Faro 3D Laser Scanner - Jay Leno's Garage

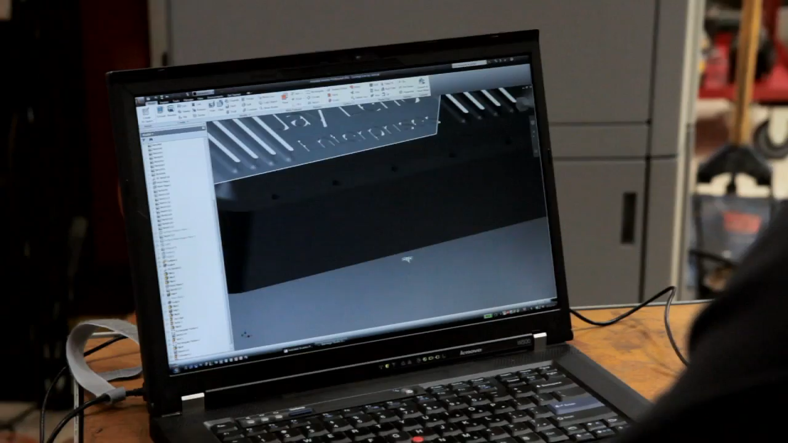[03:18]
Once we have the part already modified in our software,